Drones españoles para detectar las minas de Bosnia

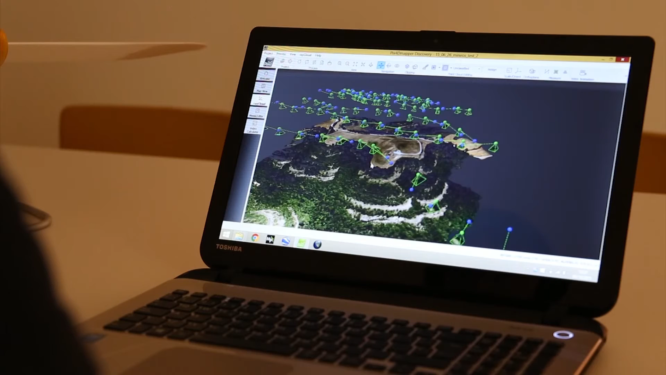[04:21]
El objetivo es doble. Primero, generar cartografía de altísima resolución de la zona para que los
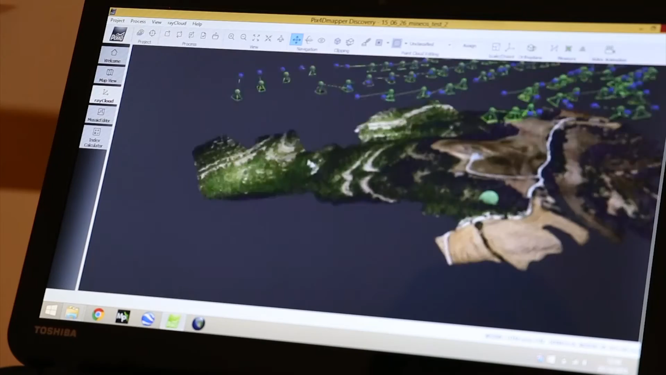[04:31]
equipos de desminado puedan acotar las áreas que ya han limpiado de minas y las que tienen pendientes.
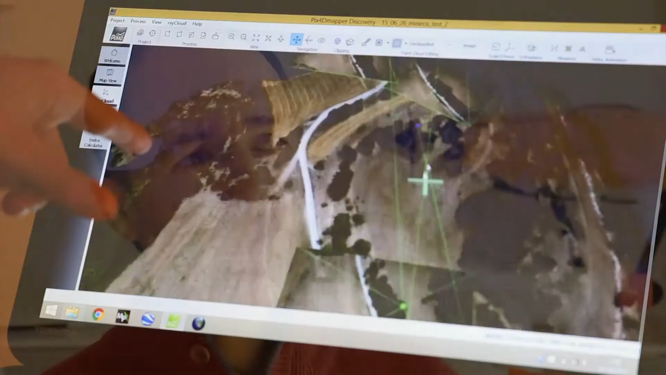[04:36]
Y por otro lado, hacemos algo más complejo tecnológicamente, que es intentar detectar las minas a través de las alteraciones que provocan en la vegetación.